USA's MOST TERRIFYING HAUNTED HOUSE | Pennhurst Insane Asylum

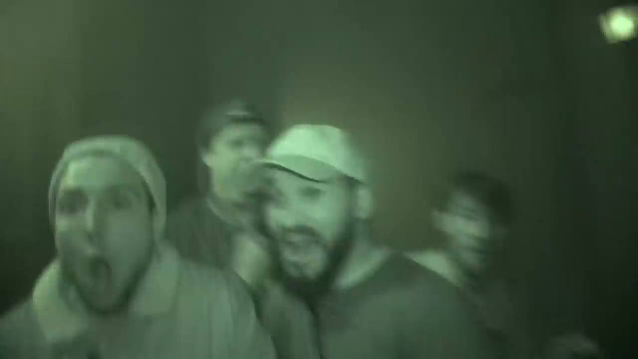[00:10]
Terrifying. Dead! Run! Out they go! They're touching us! What? Were you jealous? No, I'm not! No! No! No! No! We all die!